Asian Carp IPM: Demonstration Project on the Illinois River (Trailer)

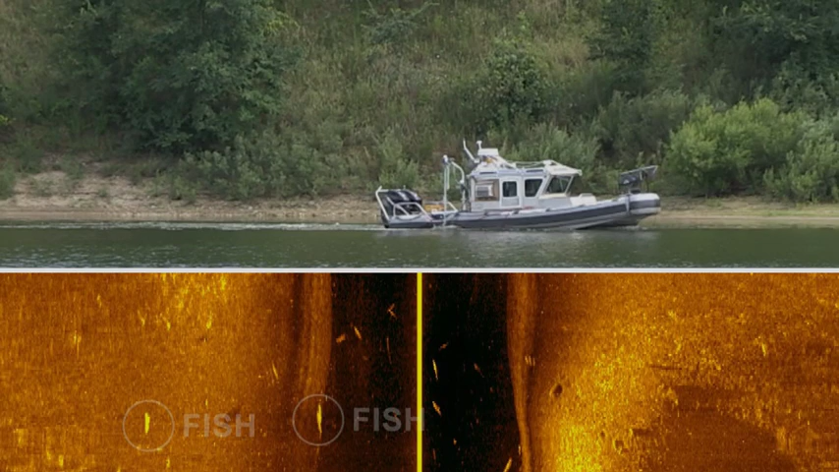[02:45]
The digital data taken in the field were processed after returning to the lab to provide detailed echograms,
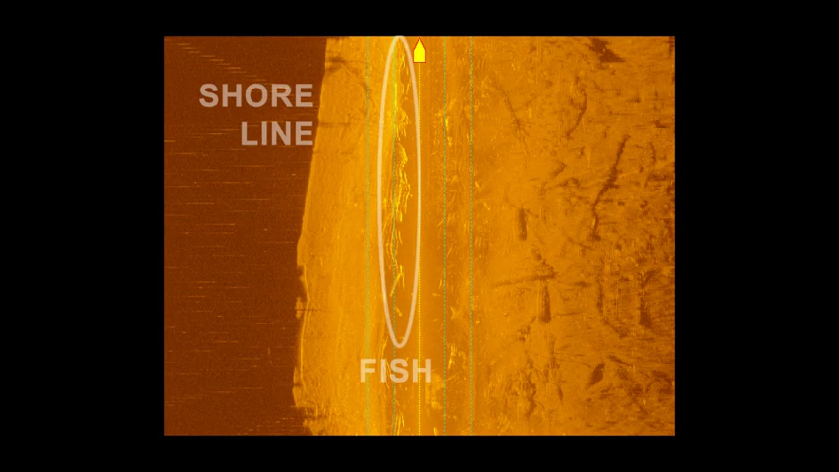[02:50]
or sound pictures, of carp concentrations that allow for population estimation.
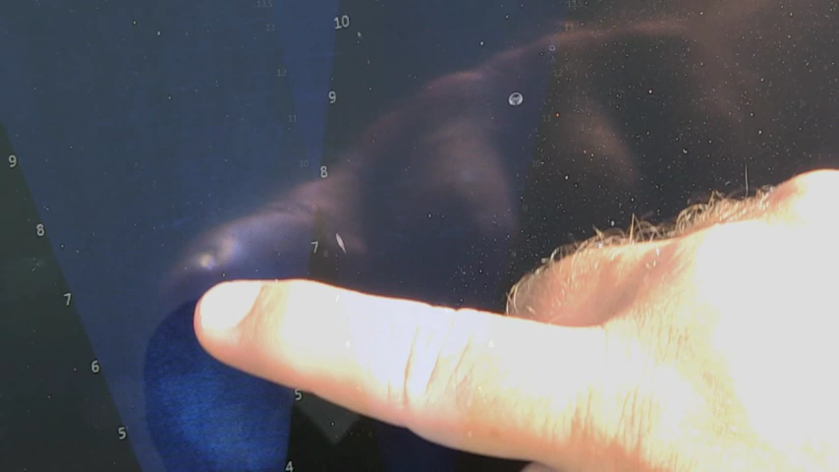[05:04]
Fish were observed in real time being attracted to the feeding sites during the demonstration by assistance of sonar technology.
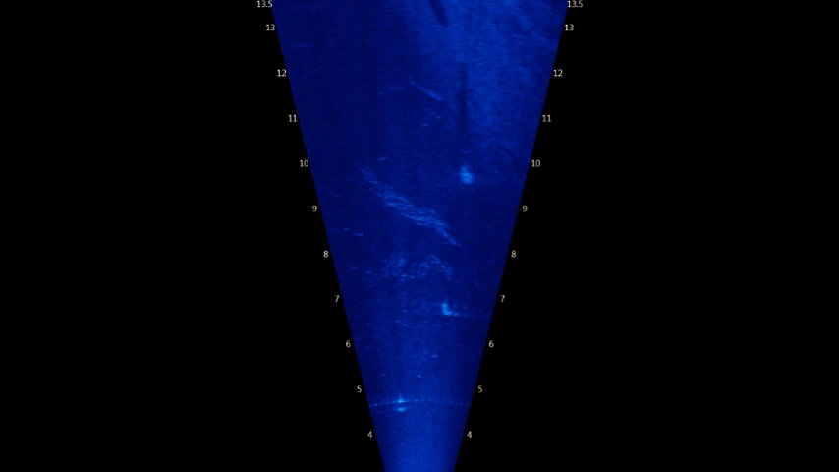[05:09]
Data on carp and other fish sizes and movement as well as distance from the food source were used for evaluations and to guide future applications.